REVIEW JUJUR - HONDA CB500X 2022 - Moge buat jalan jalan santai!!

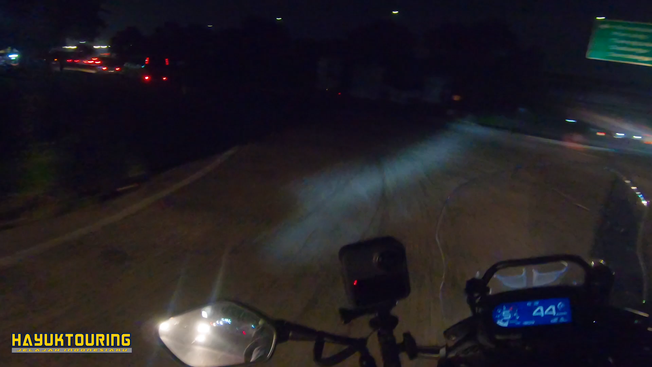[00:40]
dalam pengetesan saya di jalan mulai malam hari Lampu ini hampir-hampir tidak berguna Nah, jalan gelap banget nih, kelihatan tuh Dia garis aja itu Aduh, kan cuma tengah-tengah doang lampunya Jadi wajib dibeli aksesoris lampu tambahan Apalagi ketika digunakan di tempat yang sangat gelap Nih, lihat nih, ini lampunya Vario Terangnya kayak gitu Ini lampunya CBX, nggak terasa
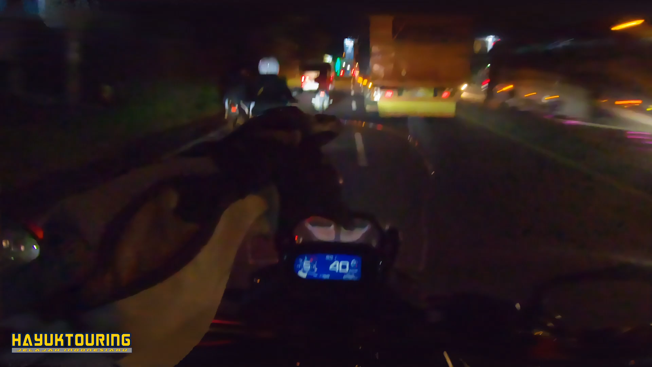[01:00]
Lampu sen sudah menggunakan LED ya Dan windshield
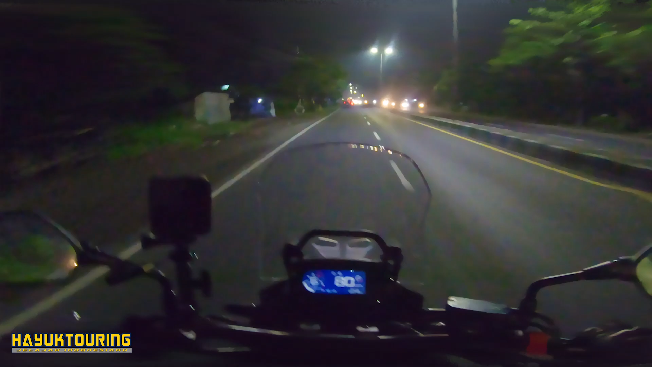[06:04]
Torsinya dipergunakan Untuk membawa beban Anda Membawa perlengkapan Anda Tidak untuk dikebut-kebutan Santai Menikmati perjalanan Tapi pun Kalau Anda mau ngebut Gigi 6 Lari 80 Tinggal bejegas Dia akan langsung Ngaik
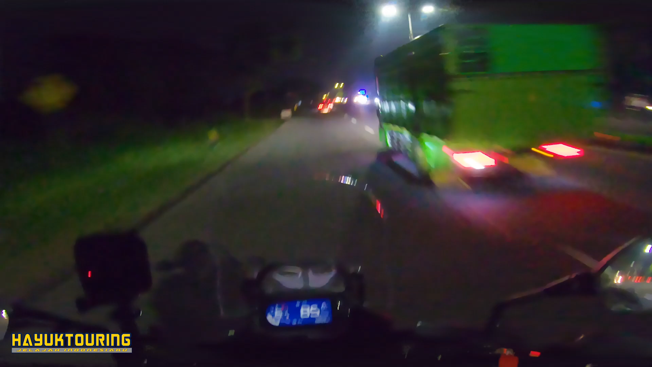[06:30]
Langsung jadi 100 Coba lagi ya 80 Gas
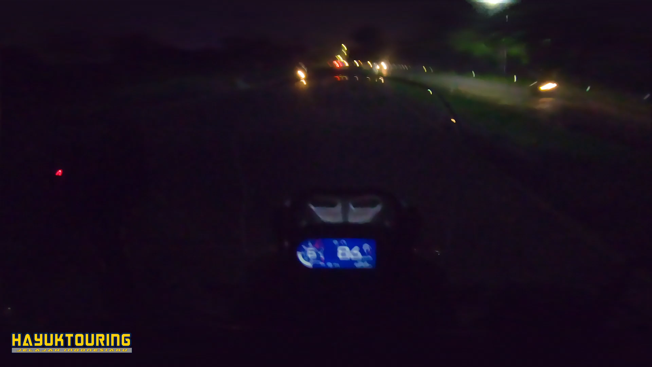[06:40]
Nah Itu ke 110 Dan bukan gas saya Bukan langsung buka gitu ya Bukannya santai Ngurut aja Ingat Ini kilometernya baru 600 perak pak Kasian juga Kalau mesinnya jebol gitu kan Sudah cukup Segitu aja Tarik-tarikannya
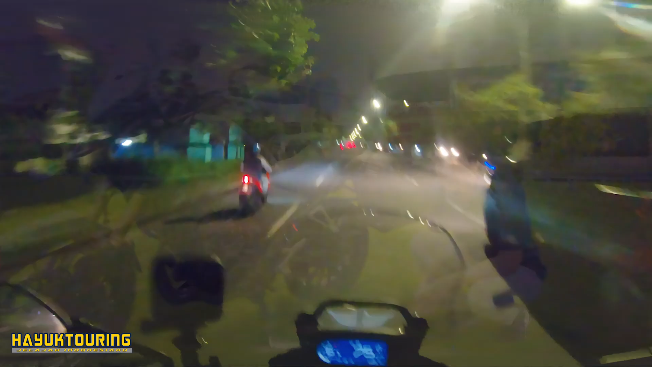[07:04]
Lalu untuk ban belakang Dia menggunakan Velg range 17 Di ban 160 Per 60 17 Skok belakang yang enak Dipakai di kecepatan cruising Namun tidak
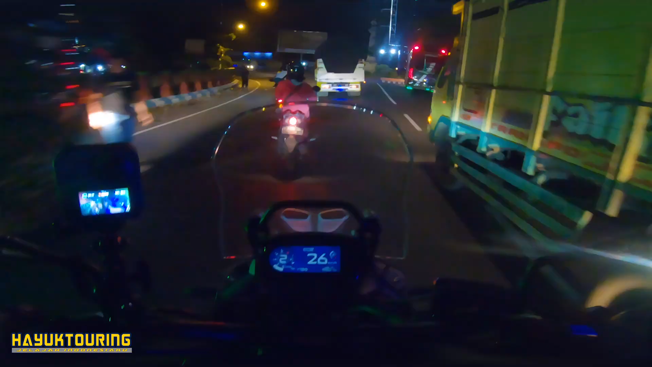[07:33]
Oke coba ya Oke kita lanjut ke area Covid Nah disini Speedometer baru
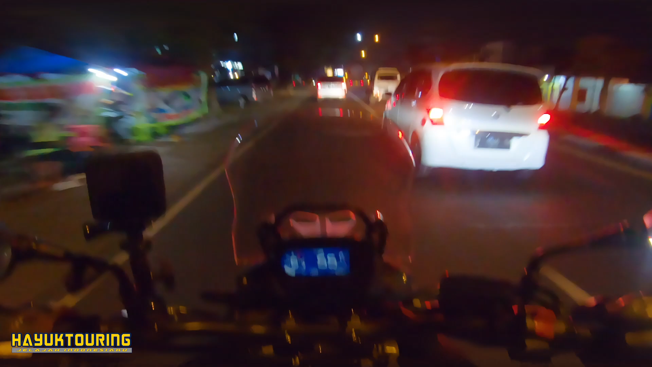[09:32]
Jadi memang bagus lah Nggak penting Cuman itu meteran bensinnya Kecil banget Harus difokusin Baru kelihatan Seberapa Sama Temperatur Nah Jam juga Kecil Hampir-hampir Tidak berguna Ya harus diperhatikan banget sih Di belakang windshield Ada Kelas ini Nah
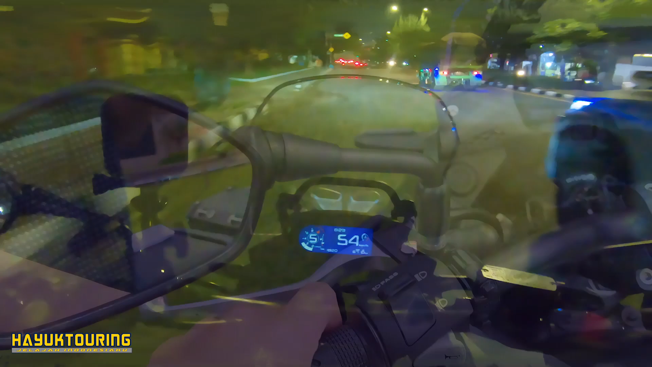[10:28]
Nah kan Hampir salah lagi nih Pencetan ini ya kan Oh da ini Kalau Scene Bawah Kita akan lewat di
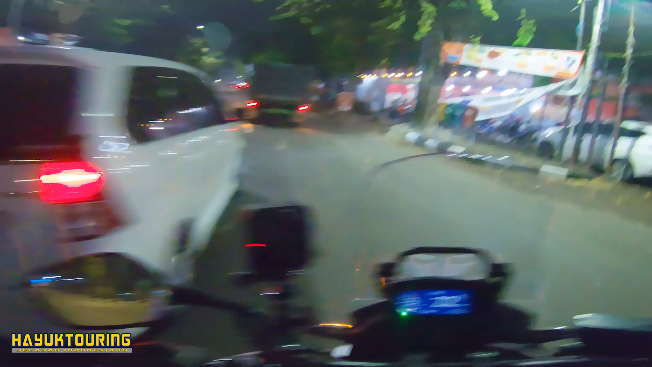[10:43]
Pasar larangan Sidoardo Kan hampir pencet bell juga Di sebelah kanan Motor entry level ya